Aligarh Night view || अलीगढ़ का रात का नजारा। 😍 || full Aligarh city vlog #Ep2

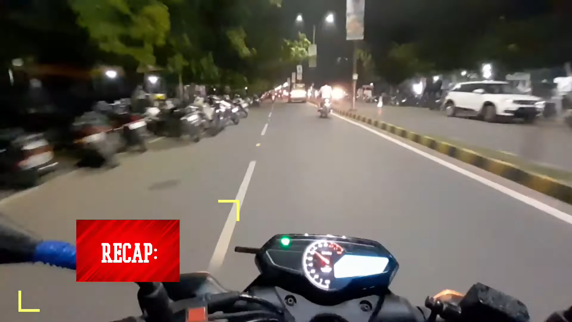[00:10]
आ चुकी है फिलाल में सेंटर पॉइंट और आप ये तिरंगा देखे कितना गजब लग रहा है
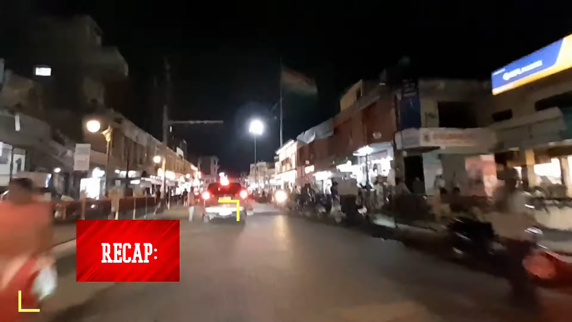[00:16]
वो फोटो चालान वाला जो खीचा दा पुलिस ने बाई इतना गजब खीचा दा कितने का ये
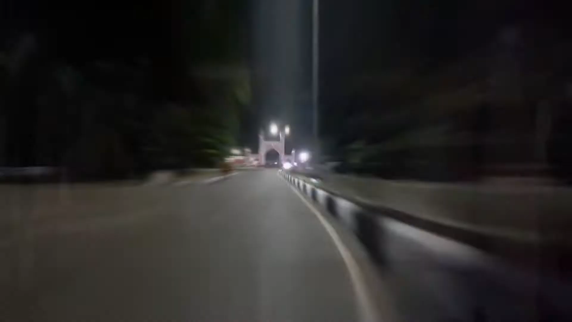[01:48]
आप यह देख रहे हैं यह सेंचुरियन गेट काफी अच्छा और बहुत बुलंद बना हुआ है
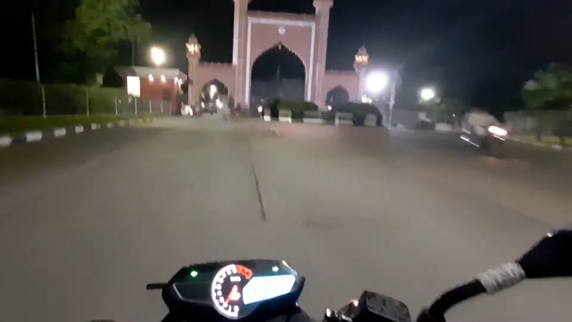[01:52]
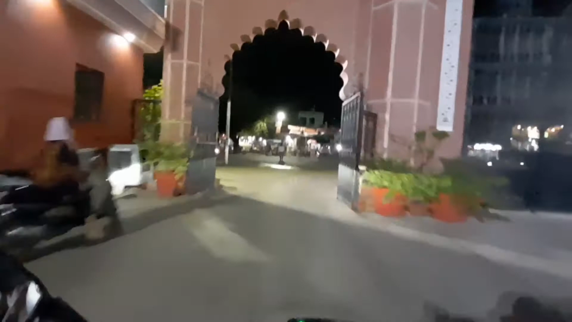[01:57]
और हम यह अब निकल आए हैं समसाद
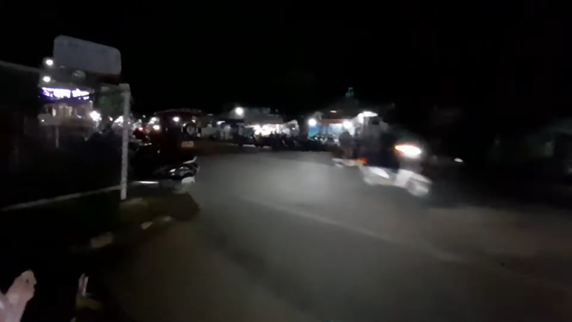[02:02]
मार्केट की तरफ यह रोड जाता है सीधा यह समसाद मार्केट जाता है
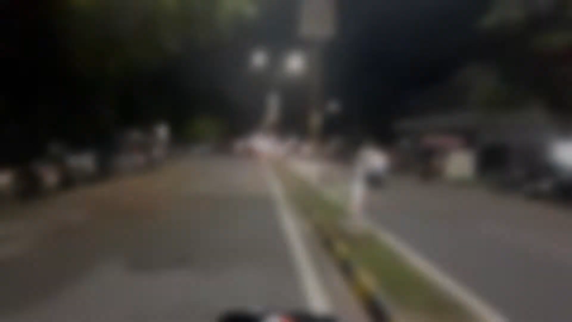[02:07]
और अलीगड़ की बाई चाय सिगरेट और मठी बहुत फेमस है बहुत ज्यादा पूई हम आपको दिखाते
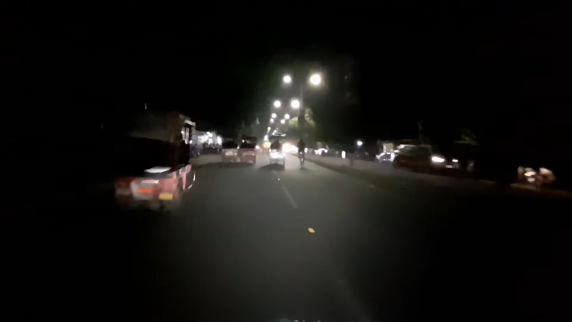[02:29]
� लोग क unlocked और यह सारी चाय की टपली आएं और
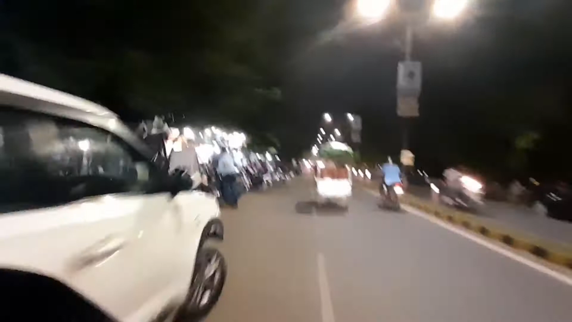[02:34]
यह देख भाई नहीं मंजर देखें यहां को तभी हमागे बाइक लगाते
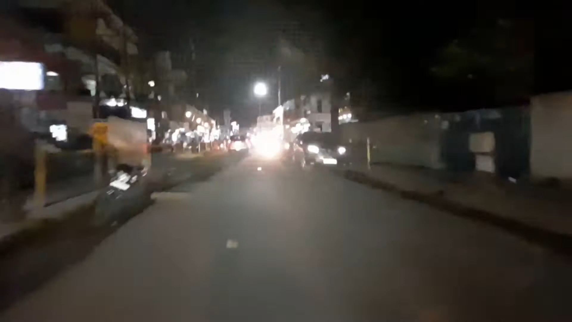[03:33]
और हम आ चुके हैं फिलाल में सेंटर पॉइंट और आप यह तिरंगा देखें कितना गजब लग रहा है बहुत भैतरीन लग रहा है हमारे भाई भारत की सान जान
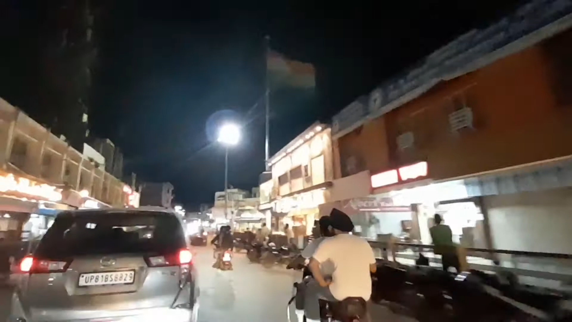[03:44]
तुरंगा जैसा कि आपको दिख रहा है कितना प्यारा लहर रहा है
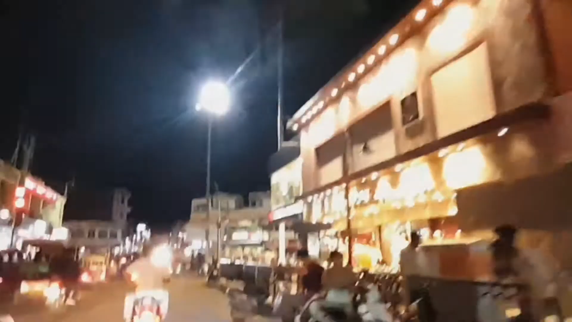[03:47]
यसी लिए रखा गया है सेंटर पॉइंट क्योंकि सारा सामान यहां पर भाई मिलता है और यह रिचा बगरा कहां से चलें यहां से
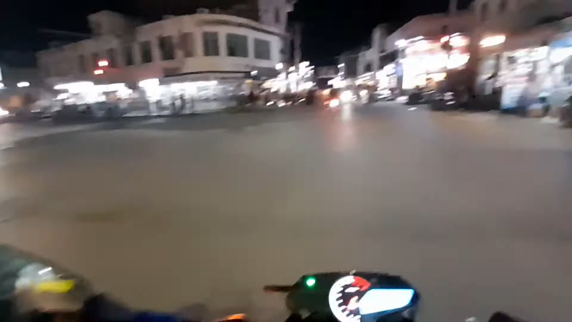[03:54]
तो अभी हम जा रहे है सीधा और यह देखें डबू डबू का क्या है डबू
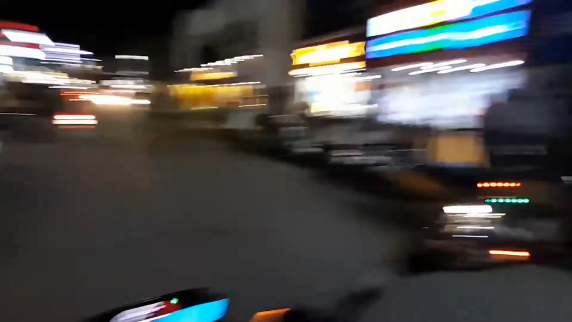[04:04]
डाल सेब यहां डबू की डाल मोट मिल रही है मैं नाम भूलिया डबू
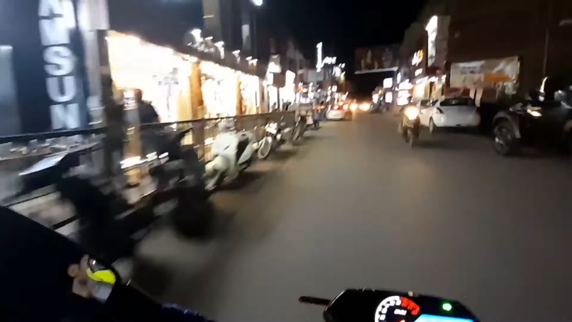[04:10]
डबू हूं और जिसा आप देख रहे हैं सेंटर पॉइंट अगर आप अलीगर आते हैं आपको कुस्वापिंग बगैरा करना है कैसी भी कुछ भी अगर चाहिए तो इस मार्केट में आ जाए सेंटर पॉइंट में
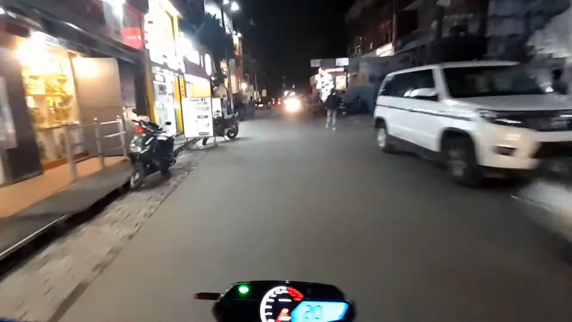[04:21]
तो आपको सब कुछ मिल जाएगा रेलवे स्टेशन से तक्रीबन 200-300 मीटर दूर और उपर यह पता नहीं क्या है बॉड़ी बिल्डर बना यह एड़ी डास का सो
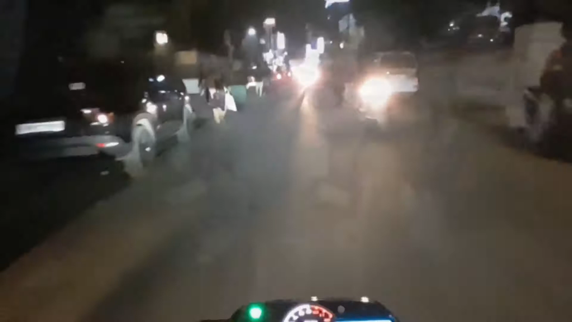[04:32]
रूम इसी से रहुना के वाई यूनिवर्सिटी की वज़ा से और यूनिवर्सिटी के स्टूडेंट की वज़ा से यहां पर रहा